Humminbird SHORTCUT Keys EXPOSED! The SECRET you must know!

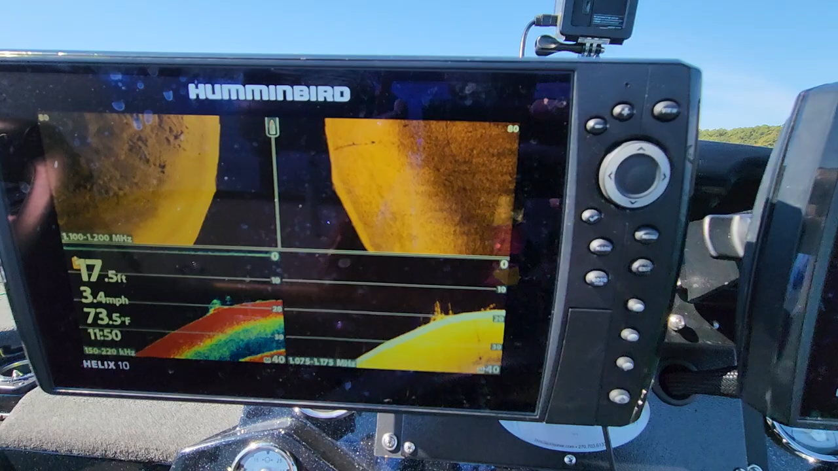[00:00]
On screen: depth 17.5 ft, water 73.5°F, speed 3.4 mph
what's good everybody look at what I have found here just out here doing some scanning
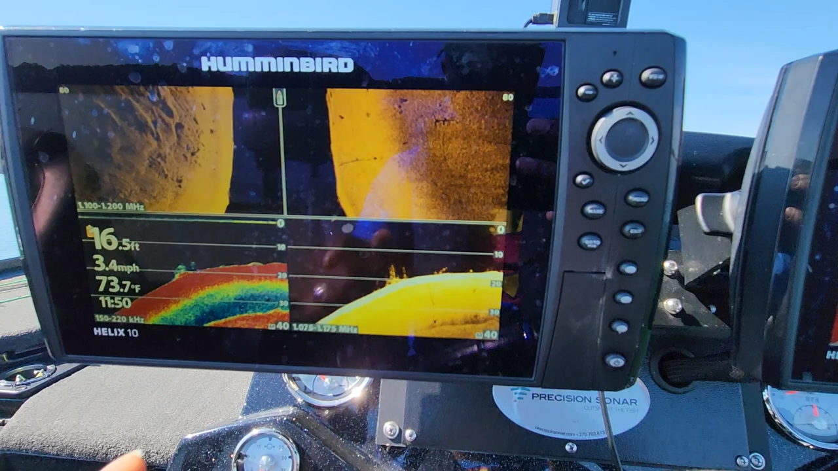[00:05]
On screen: depth 16.5 ft, water 73.7°F, speed 3.4 mph
as I tell you guys you need to do but check that out a nice submerged timber
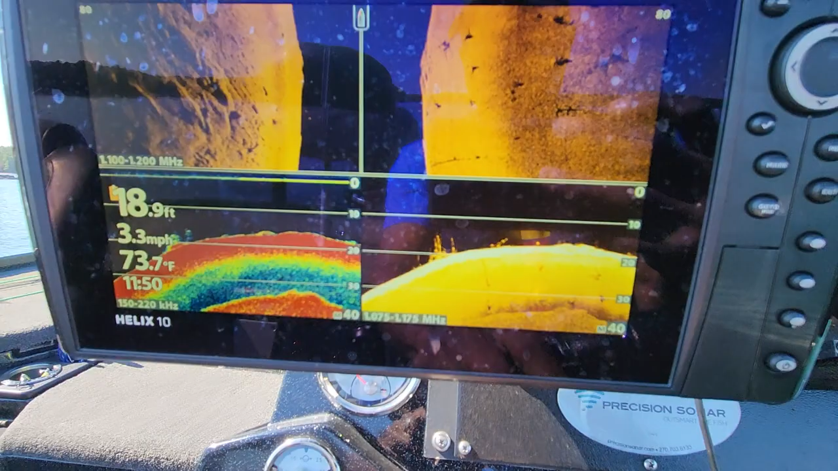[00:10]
On screen: depth 18.9 ft, water 73.7°F, speed 3.3 mph
brush pile something like that you can see the fish in there fish are hugging the bottom sitting in
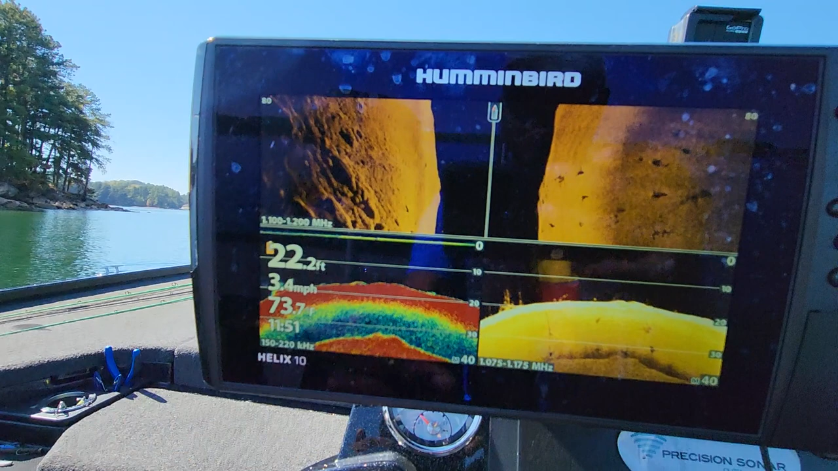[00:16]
On screen: depth 22.2 ft, speed 3.4 mph
about 20 feet of water and take a look at that side scan I have some a good
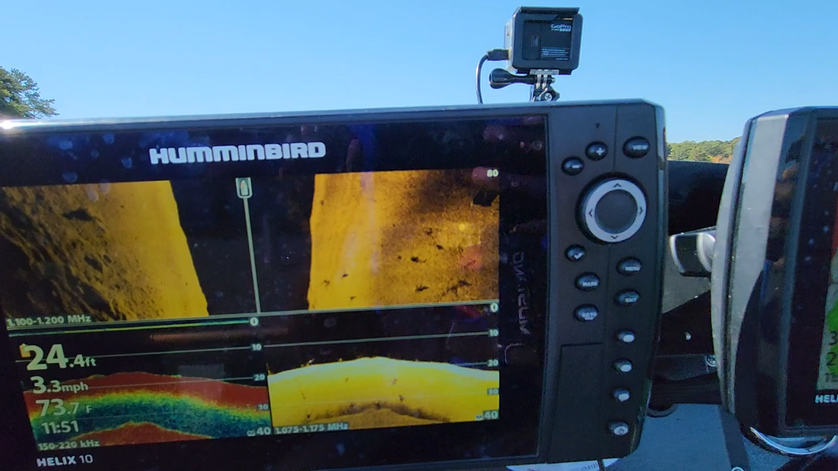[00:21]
On screen: depth 24.4 ft, water 73.7°F, speed 3.3 mph
image that I'll get to in just a second guys but first let's go ahead and just have a quick discussion about how you can
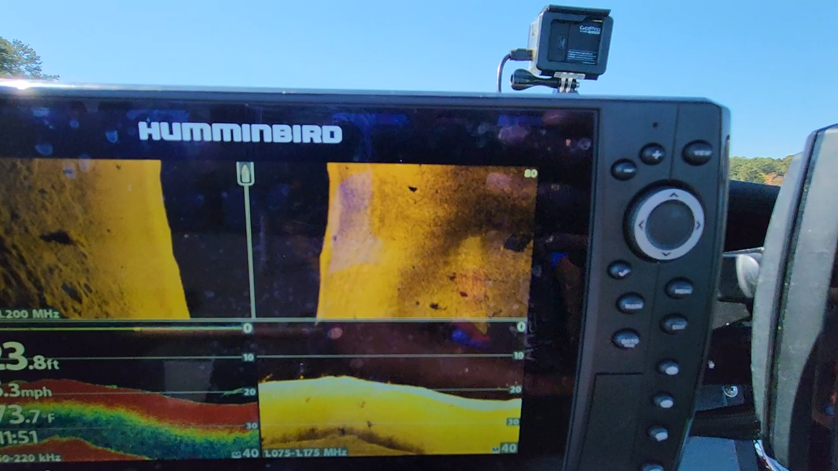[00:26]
On screen: water 73.7°F
become just more efficient on the water whenever you are out here scanning so this is something that you guys really need to to listen
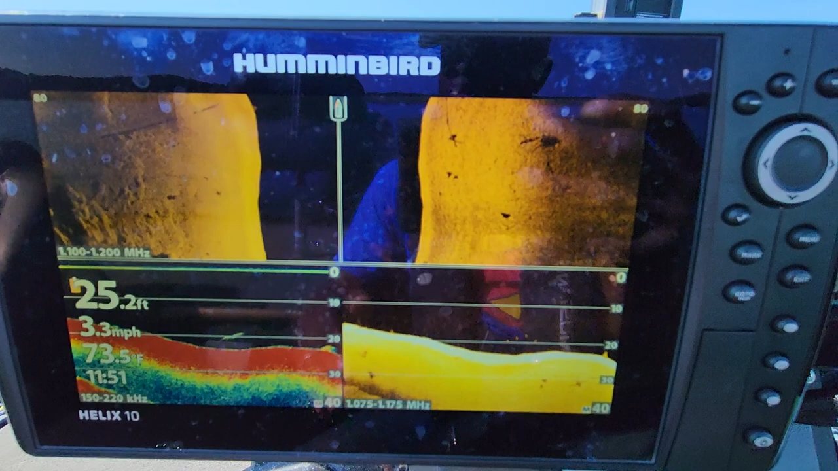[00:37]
On screen: depth 25.2 ft, water 73.5°F, speed 3.3 mph
to and implement into every time that you go out into the lake how to better use your
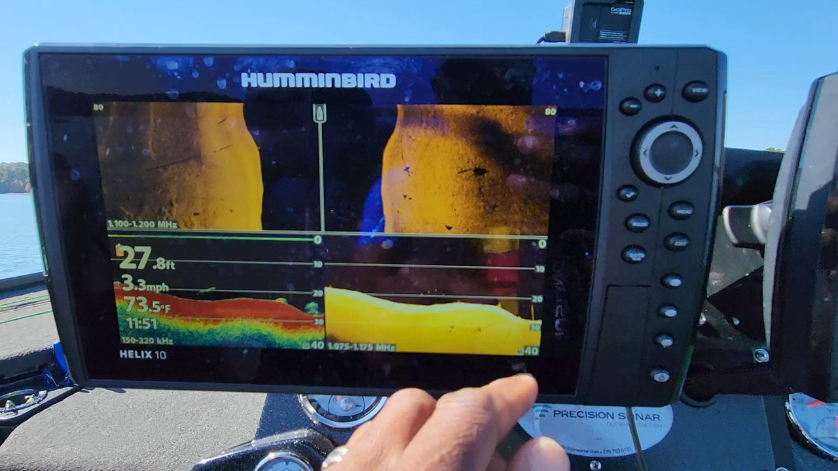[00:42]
On screen: depth 27.8 ft, water 73.5°F, speed 3.3 mph
short keys which are these buttons right here and also to be able to make the the
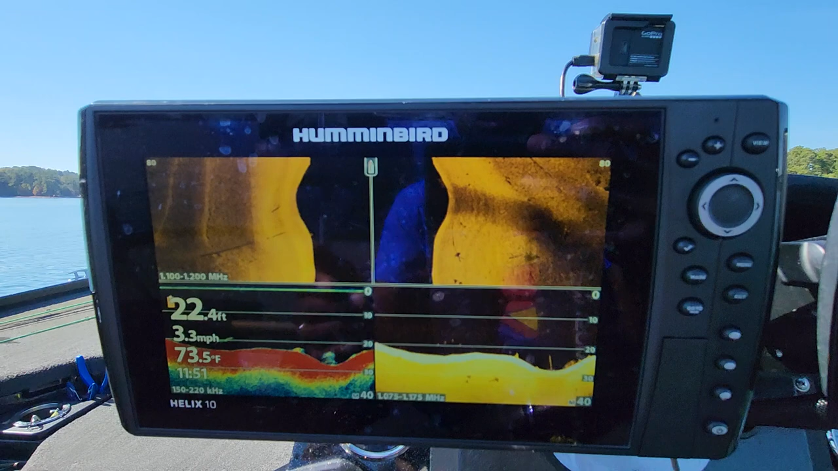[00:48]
On screen: depth 22.4 ft, water 73.5°F, speed 3.3 mph
windows that you are not using you want to hide those and only have the windows visible that
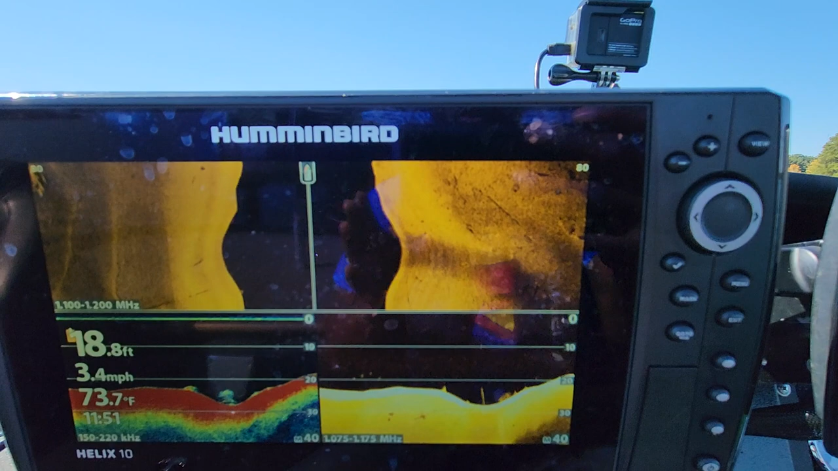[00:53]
On screen: depth 18.8 ft, water 73.7°F, speed 3.4 mph
you are going to use which will basically as I'll show you in just a second how to make your
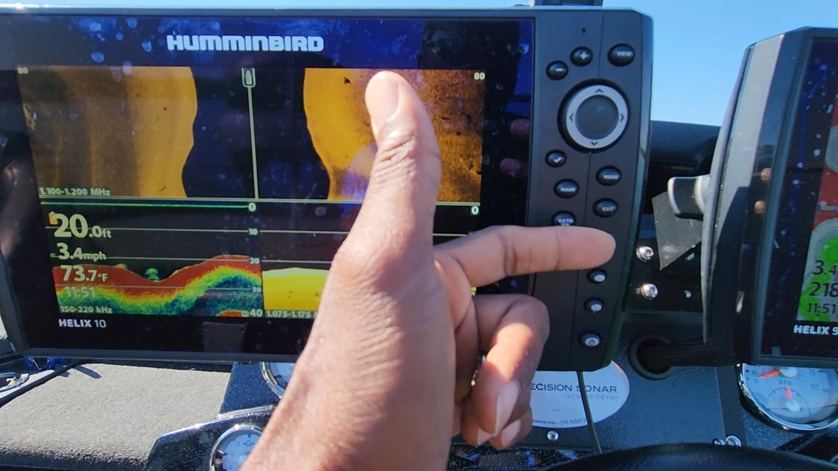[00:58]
On screen: depth 20.0 ft, water 73.7°F, speed 3.4 mph
shortcut keys more useful so you only have three on these helix units so how
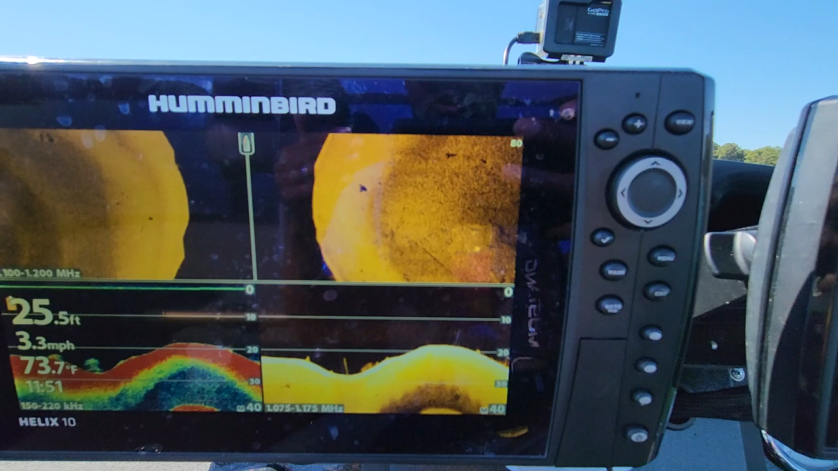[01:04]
On screen: depth 25.5 ft, water 73.7°F, speed 3.3 mph
can you kind of double and triple that amount let's go ahead and take a look at it so the first thing that I'll do is
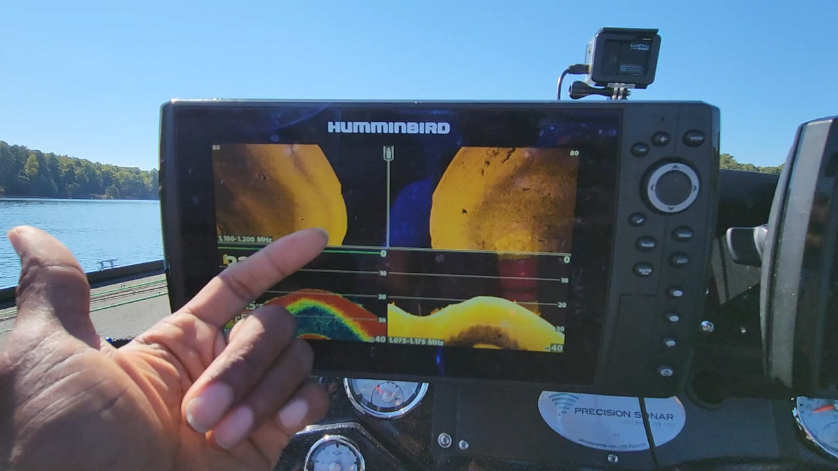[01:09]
this is my main screen on for my scanning I'll have my side imaging up top sonar
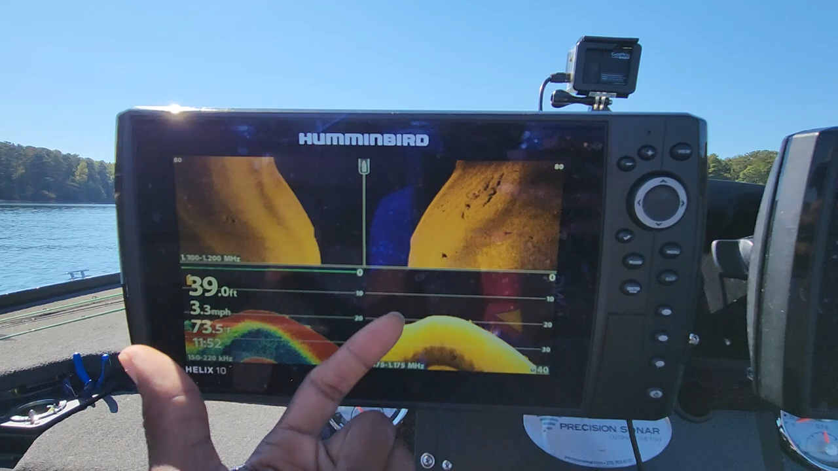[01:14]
On screen: depth 39.0 ft, speed 3.3 mph
and down scan on this unit over here it's mainly just for mapping this unit right here is not even
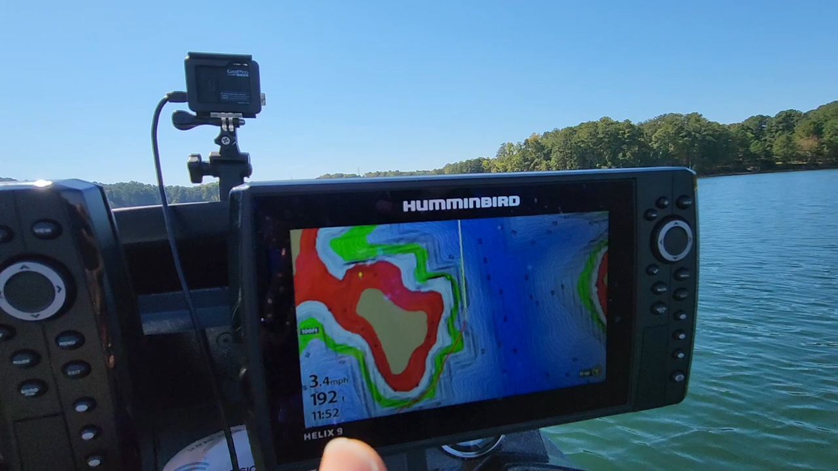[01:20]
on the network right now sometimes I have it on the network sometimes I don't but right now it is not so this is mainly just
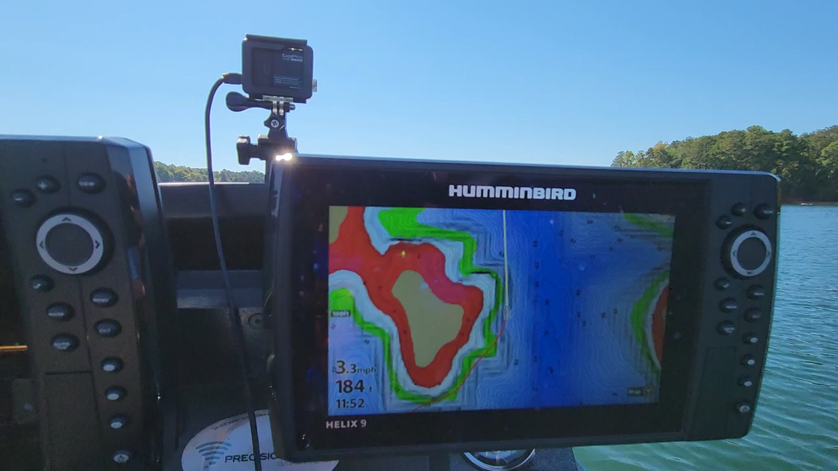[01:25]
for mapping so taking a look over here guys let's hit the menu button once hit
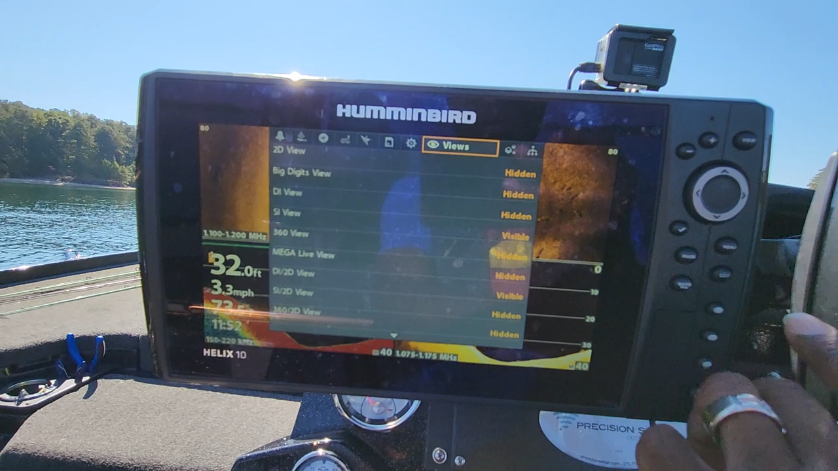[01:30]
On screen: depth 32.0 ft, speed 3.3 mph
it one more time and now go to the views window so you just scroll across and go over to your views
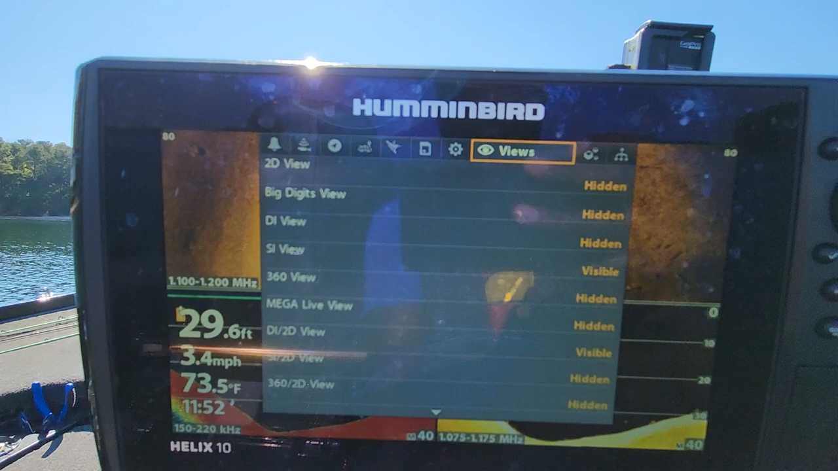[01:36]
On screen: depth 29.6 ft, water 73.5°F, speed 3.4 mph
and what you want to do is go through these settings one by one and
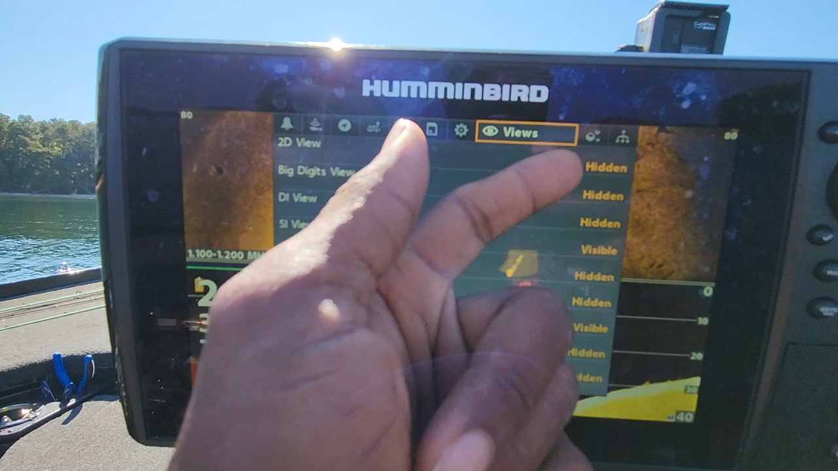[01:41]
anything that you do not use you want to put that on the hidden screen so you want to make those